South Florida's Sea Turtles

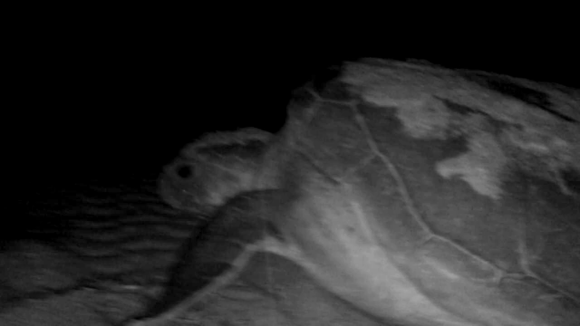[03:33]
short stretch of beach extremely popular with the turtles for nesting purposes. This nest was laid by a loggerhead sea turtle.
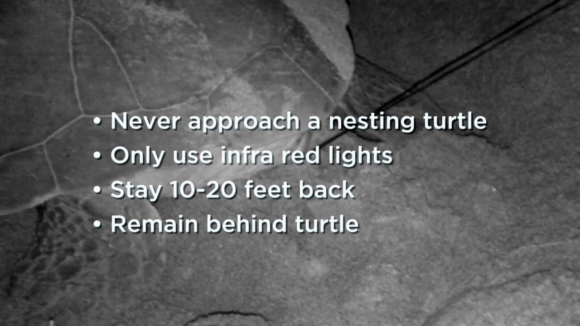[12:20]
So what you saw on camera is when we were sampling, turtles undergo what we call this trance.
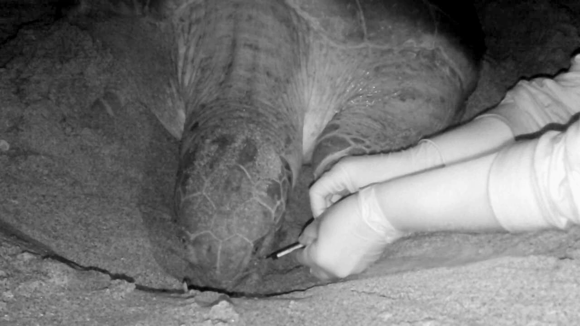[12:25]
And what happens is their fight or flight hormone that many of us are familiar with is really decreased during the egg laying process.
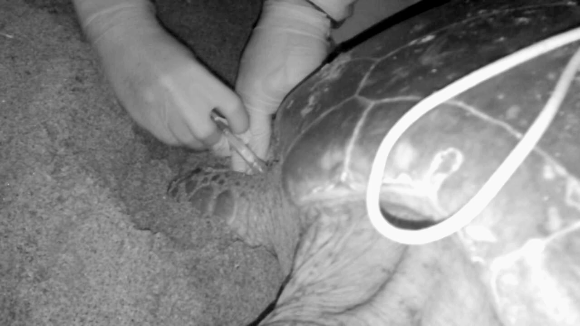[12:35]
And so they don't have that trigger in their head that says to get out.
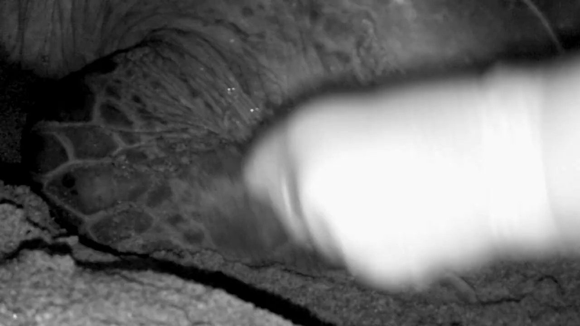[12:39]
So they don't have kind of that fear that might happen if they're being chased by a predator.
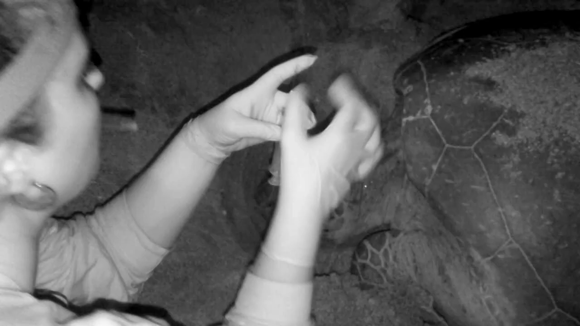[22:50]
They're also tracking adult turtles and drawing blood from them.
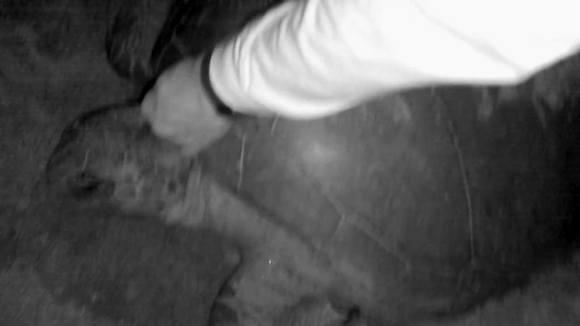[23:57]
And then lastly what you guys saw is us putting on tags and measuring the animals. So the measuring is kind of a standard thing that's done throughout the whole world.
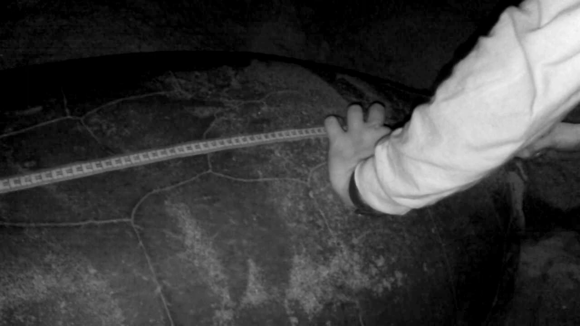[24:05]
We can see how size changes through time. We can look at growth rates as a result of that and the turtles that we might see again in a different season.
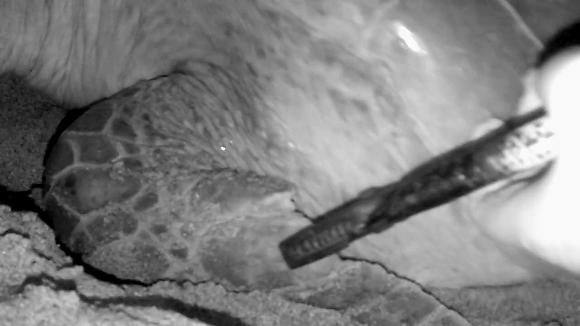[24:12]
And the tags are really important. If a turtle strands somewhere or if it comes back or nests somewhere else, we can identify that animal when she nested and when she was originally tagged and where. Once we've collected all of those samples, we bring them back here.